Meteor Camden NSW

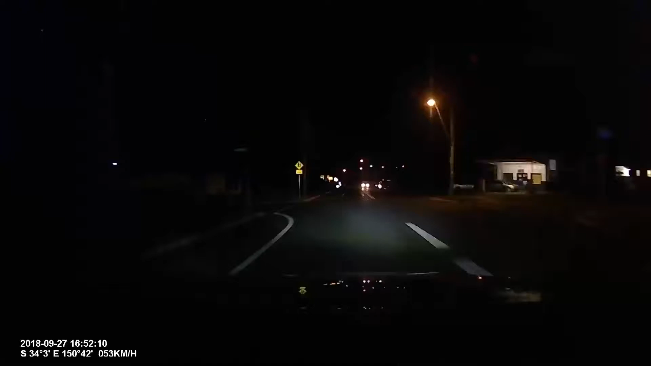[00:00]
Oh shooting star, did you see it? No way, that was just amazing. How cool was that? It went out, but it was a full shooting star. Wow, that was just full on.
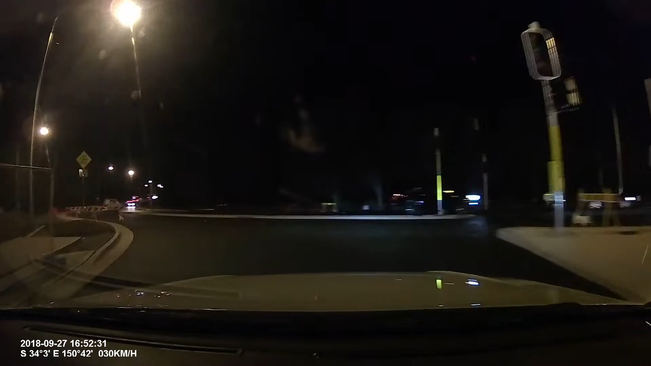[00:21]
Yeah, and it fully burnt for a while, like it was full on. That one was just crazy. The dash cam got it. Is that a dash cam? Yeah, yeah. I was going to say you might have caught it. Yeah, might have caught it. Yeah, might have caught it. I'll tell you a lot of people might have caught it this time of night heading west.